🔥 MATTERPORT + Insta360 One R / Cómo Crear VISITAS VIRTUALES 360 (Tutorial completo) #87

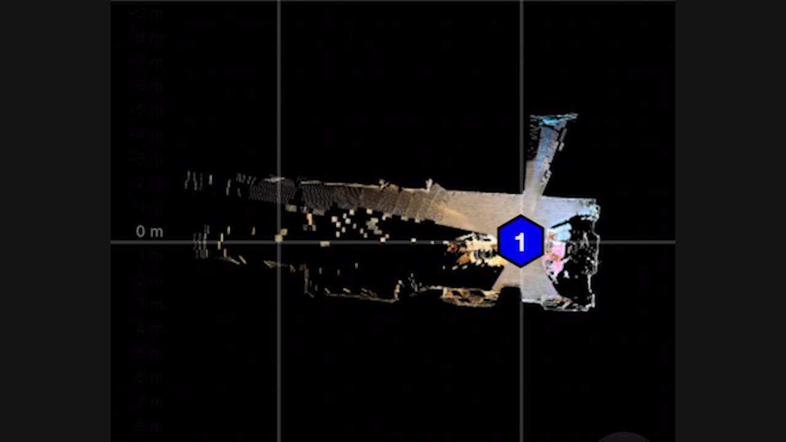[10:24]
Cuando vuelvas a ver el botón blanco, quiere decir que estás listo para escanear otro punto.
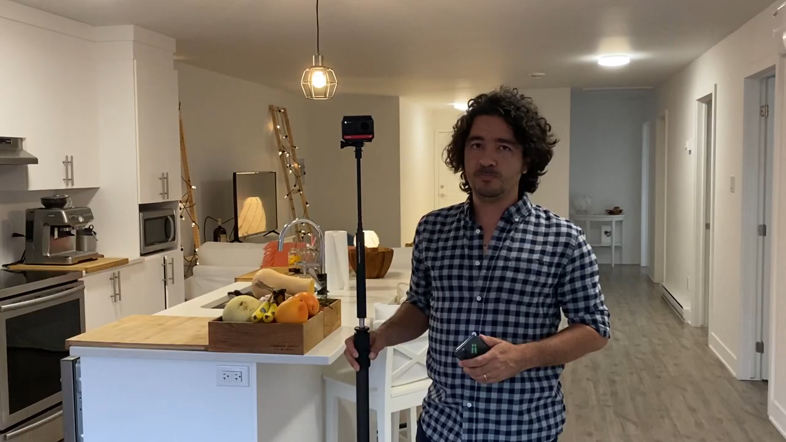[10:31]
Muevo la cámara un metro y medio y realizo el mismo proceso, siguiendo la ruta que había definido inicialmente.
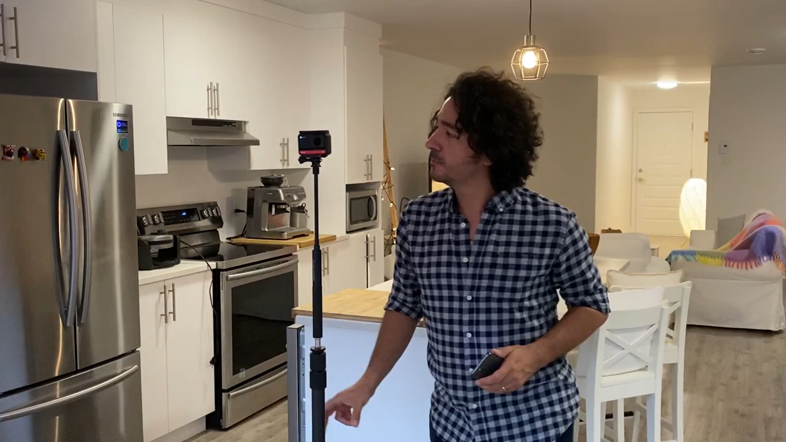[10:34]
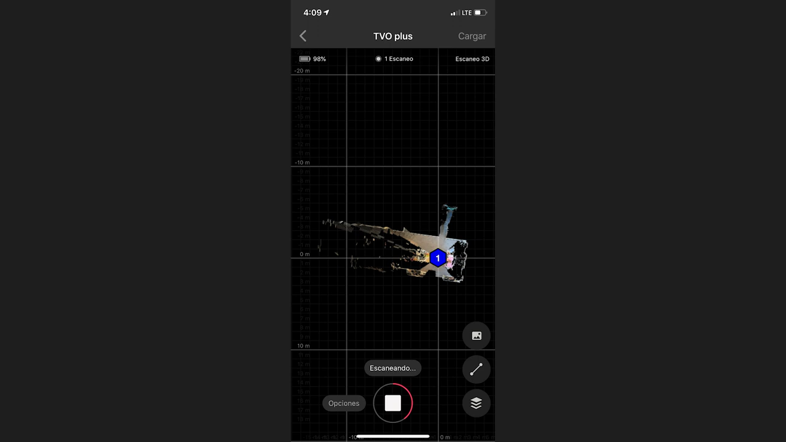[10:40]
En la medida en que voy creando más y más puntos, se va generando una malla mucho más completa.
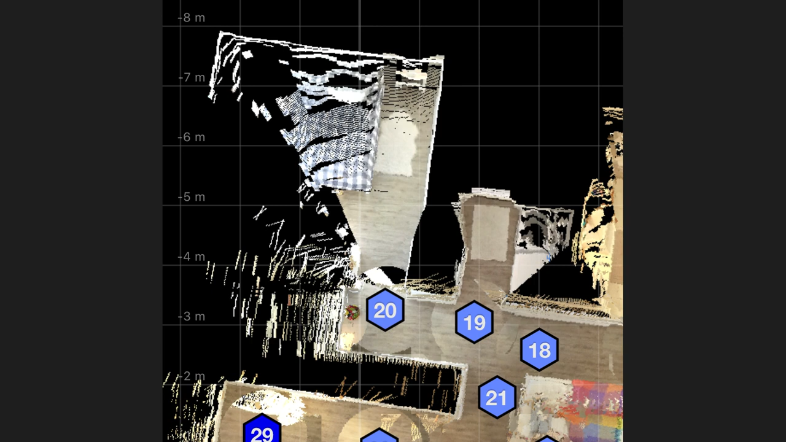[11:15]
Una vez más, tomo la foto antes de la puerta y luego tomo la otra foto a unos 60 centímetros después del umbral.
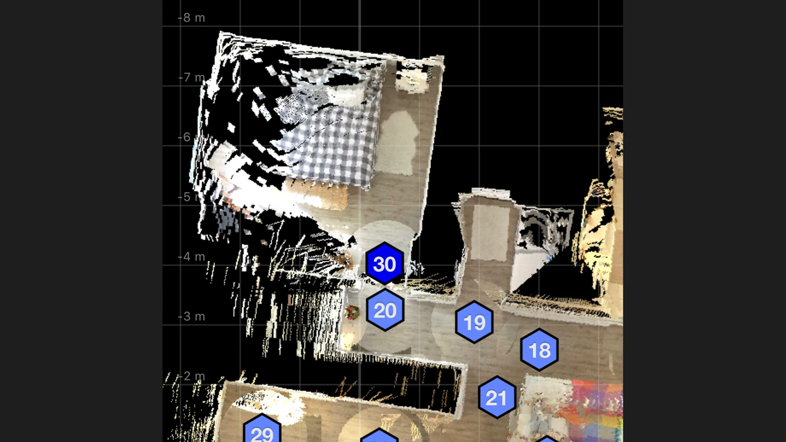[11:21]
Esto es clave para conectar los dos espacios.
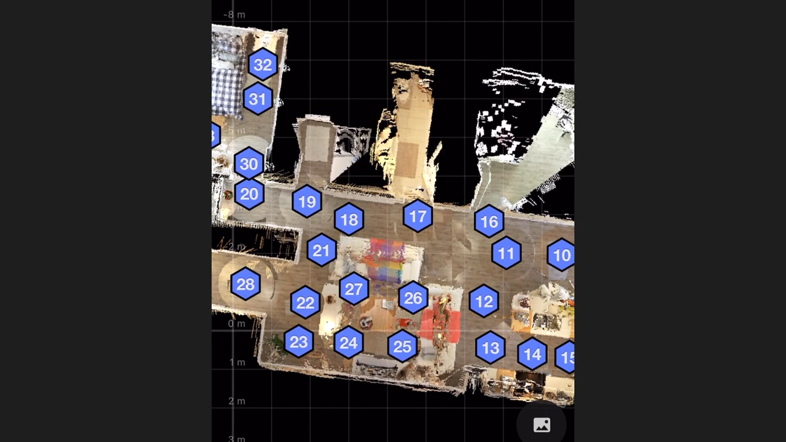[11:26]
Sigo haciendo el recorrido y llegados al cuarto de lavado, noto que la aplicación se equivoca y la incluye dentro del Walking Closet.
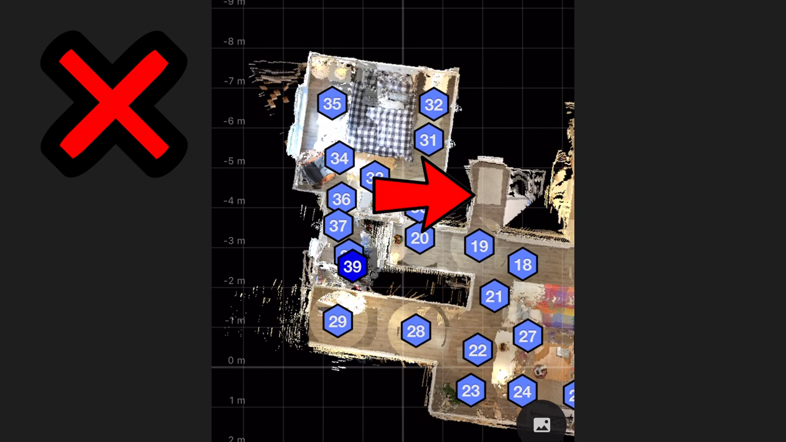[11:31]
Es muy importante entonces que estés muy pendiente de este tipo de ubicaciones equivocadas.
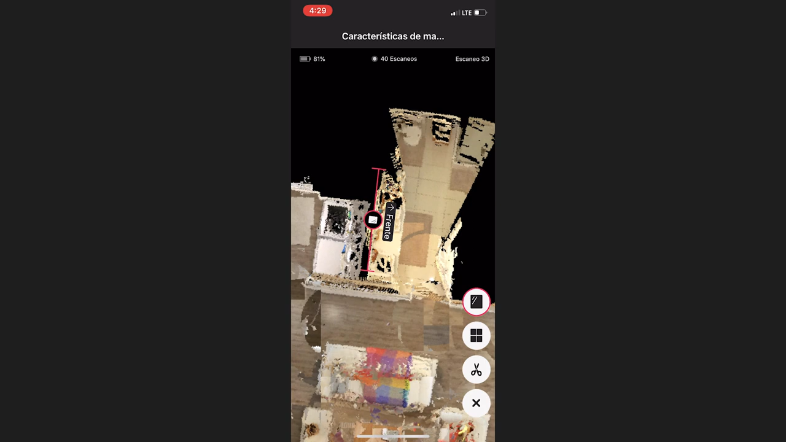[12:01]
De lo contrario, podría confundirse, pensando que esto es otro espacio.
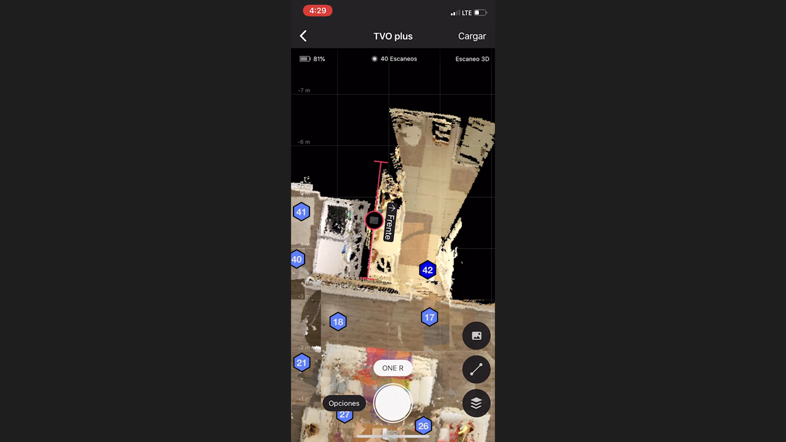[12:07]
De igual manera, las ventanas también deben marcarse y así ayudarle a la aplicación a entender mejor el espacio.
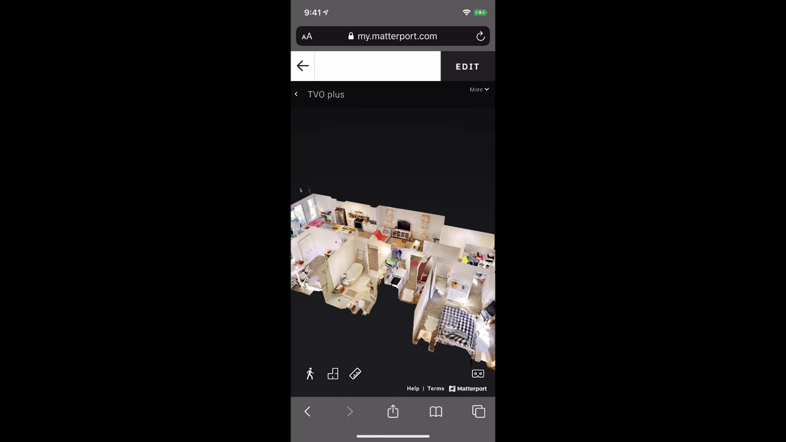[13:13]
Mira cómo puedo jugar con ella y entender el espacio. Pero además mira qué interesante.
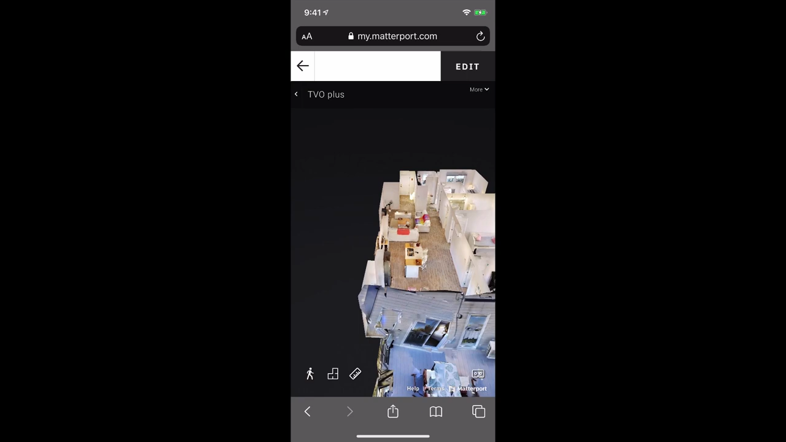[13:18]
Puedo verlo en 3D, pero también como un plano tradicional. Y además podré medir con esta herramienta. Observa. Toco en este botón y luego presiono en el punto de inicio.
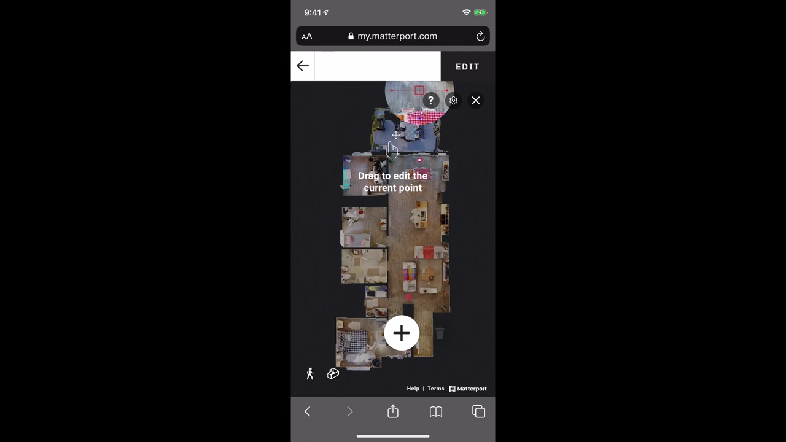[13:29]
Con esta lupa puedo aumentar el acercamiento para ser más preciso.
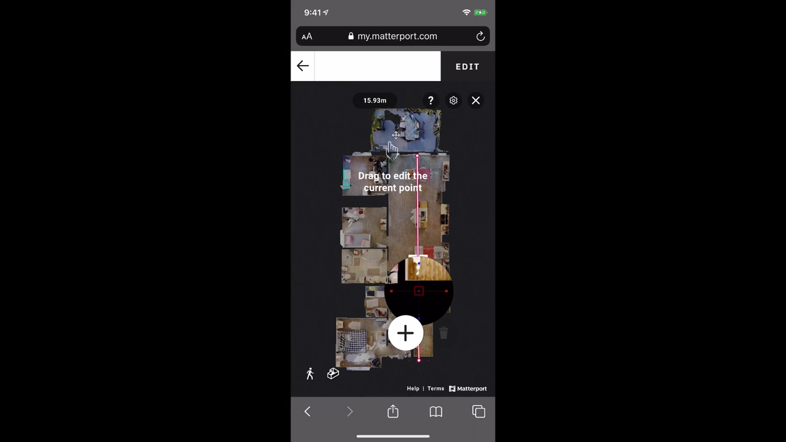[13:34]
Suelto y luego presiono el punto final de mi regla. Y tengo la medida bastante cercana a la realidad de mi espacio. ¡Esto es brutal! ¡Me encanta!
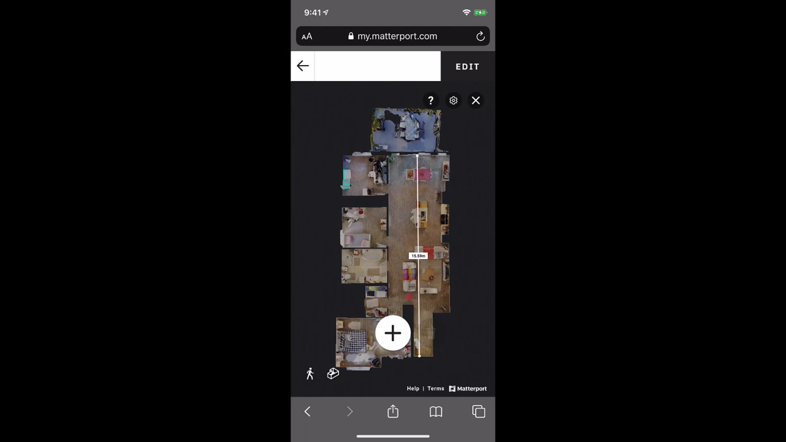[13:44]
Y es posible gracias a que lo que hicimos fue algo que va más allá de la fotografía 360. Recuerda que hicimos un modelo en 3D.
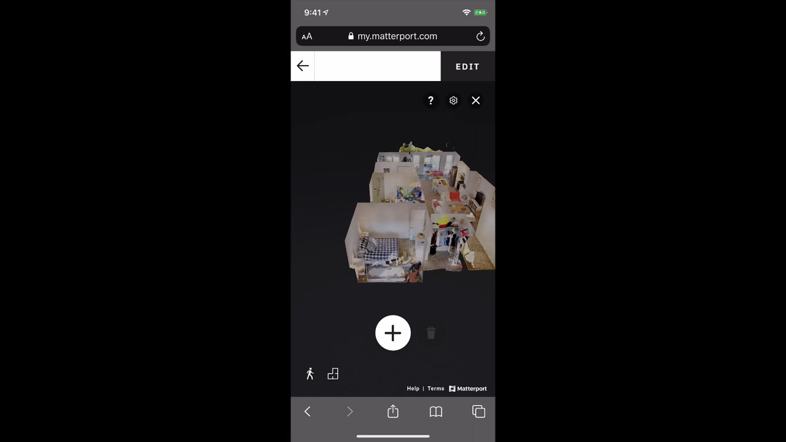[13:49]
Ahora bien, algo que ha logrado muy bien Matterport ha sido su interfaz.